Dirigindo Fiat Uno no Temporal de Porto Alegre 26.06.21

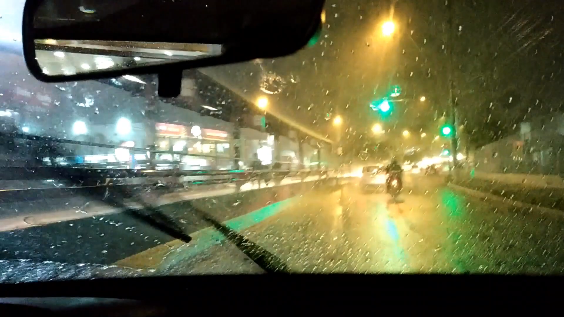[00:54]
é eu conseguir eu dirigir com essa chuva forte e enxergar pra frente sem ter que ficar passando um pano no vidro. E isso aí funciona a tri bem, ó. Olha só. Tá bem visual. Só que tem que andar devagarinho porque tá muito forte a chuva aqui, né? Então é perigoso aqui, a gente não consegue frear rápido aí se acontece alguma coisa, mas... funciona bem, ó. Então, nota aí que também ele desembaça aqui as laterais, onde tem as lentes aqui do retrovisor.
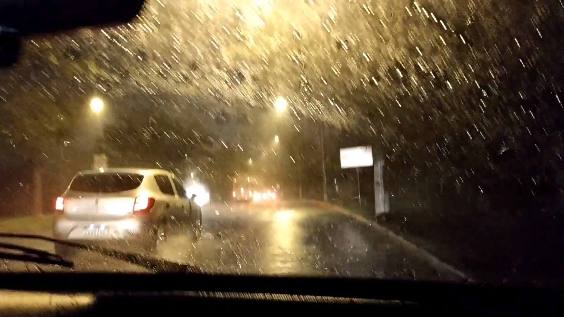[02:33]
Só mostrando aí, então, a pilotagem numa condição bem adversa. E é isso aí. E agora caiu um raio aqui e estamos totalmente no escuro, minha gente.